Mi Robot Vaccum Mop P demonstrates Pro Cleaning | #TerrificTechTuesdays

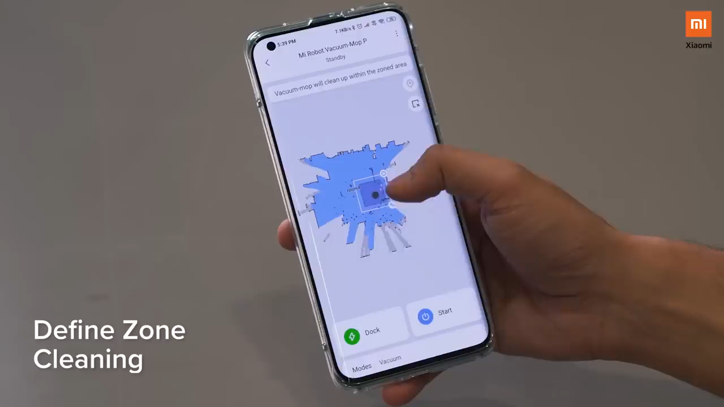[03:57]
basically ensures that it only caters to that selected area which has been defined by you